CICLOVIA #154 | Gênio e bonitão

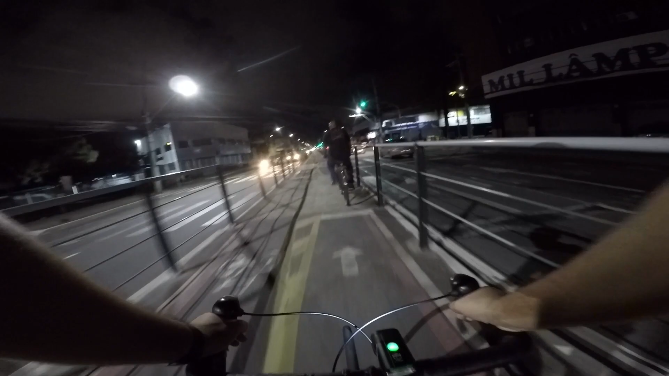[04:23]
Ficou bonitão. Dá um sorriso aqui pra nós. O Brasil todo vê tua bobagem. Contramão, queridão.
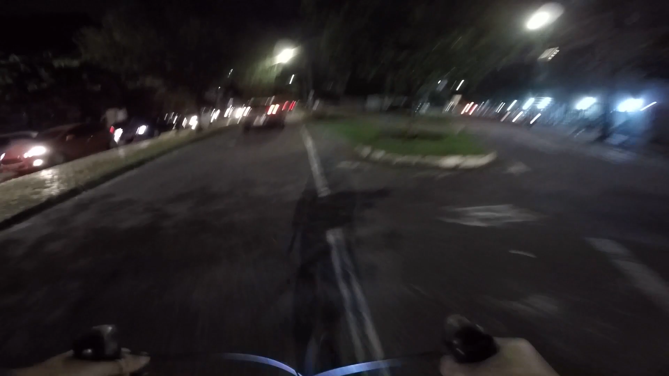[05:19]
tomar uma decisão optando em fazer aquilo que é errado, cara, isso me deixa bem revoltado. Uma coisa é um acidente, cara, a menina bateu na grade de proteção da ciclovia, perdeu o controle, por azar eu tava passando na hora, caímos, vida que segue, acidente. Agora o cara escolher, né, fazer aquilo que é errado, faz um retorno proibido.
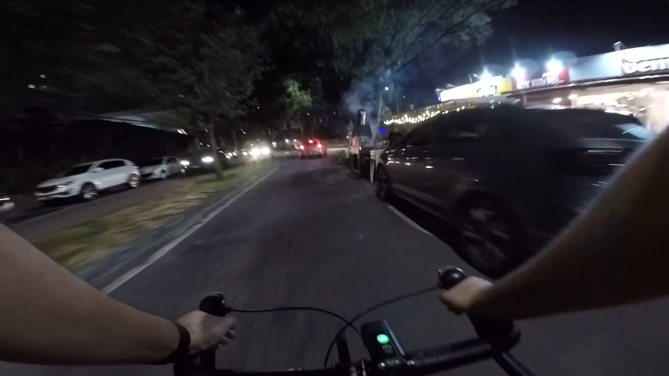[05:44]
Avança em cima da ciclovia, né? Faz o retorno em cima da ciclovia, o retorno proibido. E ainda tem uma reação dessa de ignorância, de xingamento. Isso aí é pra revoltar mesmo, mais do que o próprio acidente em si. Então são situações completamente diferentes, são reações diferentes.